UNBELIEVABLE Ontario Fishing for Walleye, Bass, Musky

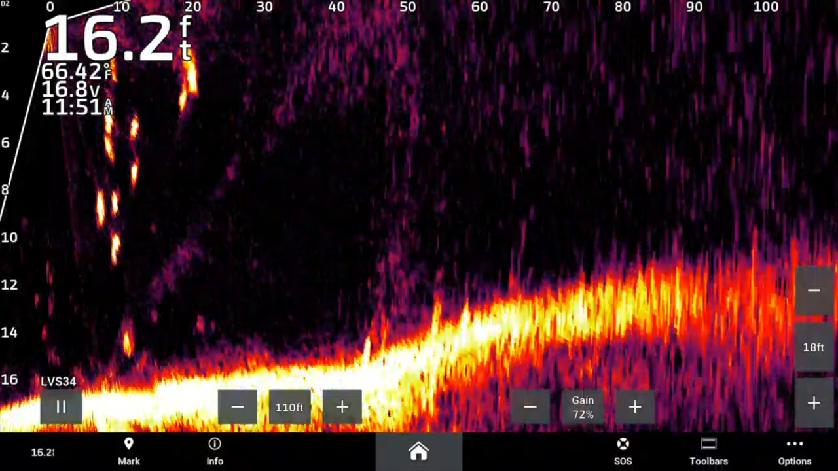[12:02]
On screen: depth 16.2 ft, water 66.42°F
They're big and stew, bub. Look at em all.
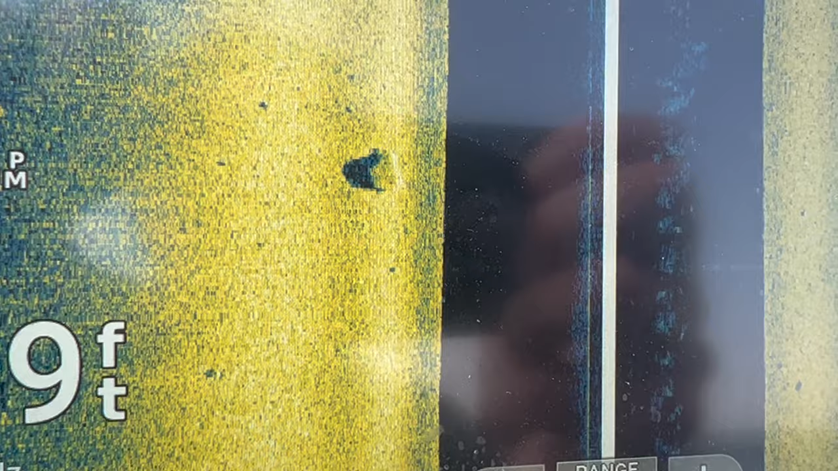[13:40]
And then we found a couple boulder piles and some flats that were filthy with them. So. Yep. Stacked up on the boulders. Yeah.